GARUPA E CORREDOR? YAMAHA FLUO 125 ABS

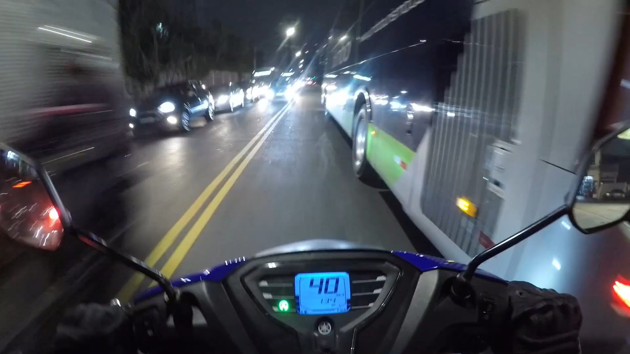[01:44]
Vamos lá então, galerinha. Fluzinha, Fluzinha. Vamos ver qual é que é da Fluzinha. Quem testou essa motoca aqui gostou, até onde eu sei. Vamos ver a gente. Eu já utilizei ela ontem. E agora vamos pegar um trecho aqui bem esburacado, hein? Primeiro que tem um corte no asfalto aqui, ó. E eu vou passar de propósito nele aqui. Vamos ver o que acontece. Aqui. Vamos ver se bate muito seco, ó.
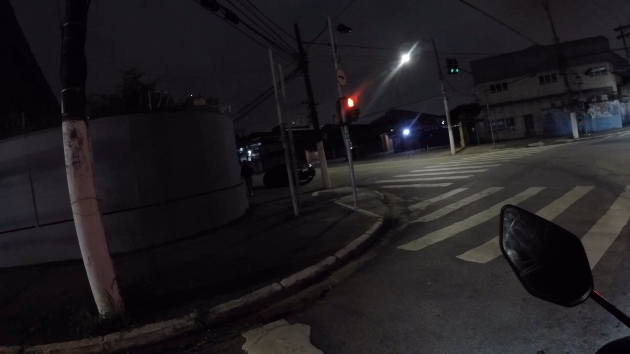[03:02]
Você vai me dar uma dessa? É, tô achando. Eu vou desligar o Adam Stop aqui, que eu ainda tô estranhando um pouco. E o motoqueiro vai tomar ali uma fechada, já tomou. Vamos embora antes que dê caca. Vamos lá, gente. Motinha na subida aqui, ó. 60 por hora com garupa, 65.
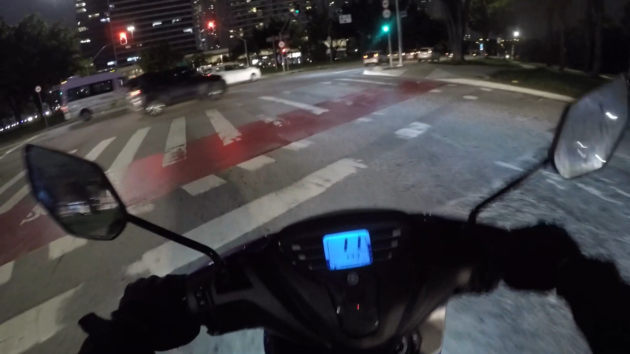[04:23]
Ela vai abaixar bastante, então provavelmente ela está sentindo a suspensão efetiva, né? E não deu o final de curso. Então acho que ela está gostando que não deu o final de curso. Ela está dizendo que está gostando. Então o que, que acontece, galera? Ó, botei o idling stop de volta.
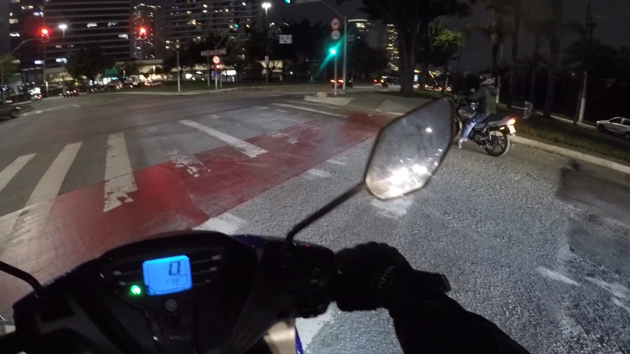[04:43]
Ela está gostando porque não está dando final de curso, mas ao mesmo tempo a suspensão está no seu limite ali, por isso que está macia. Tá? Sozinho ela é um pouco mais durinha, um pouco mais firme. E ela viu que é levinha e tal. E ela tá afim de tirar carta de moto. E ela já tá curtindo a motoca aí, gente. Isso é um perigo. Isso é um perigo. Mas eu acho muito pequena. Eu acho que pra gente ficar usando em dois assim, ocasionalmente, eu acho que a gente tinha que ter no mínimo uma NMAX aqui, não essa aqui. Mas a gente tá falando uma diferença de 5, 6 mil reais, né?
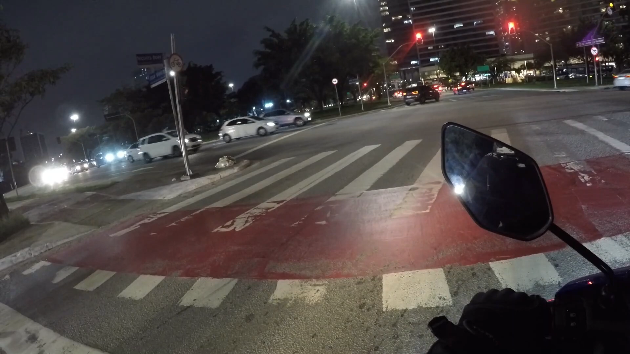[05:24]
E aí quem sabe ela começa a usar também, pegue gosto. E aí eu não preciso ficar levando ela nos lugares aqui quando tá atrasada. Porque de carro aqui em São Paulo não tá dando não. Então vamos lá, mais um trecho esburacado aqui na subida da Pompeia. Vai ter mais um trechinho esburacado. Vamos ver qual que é nesse trecho. Estamos aí, ó, 80 por hora.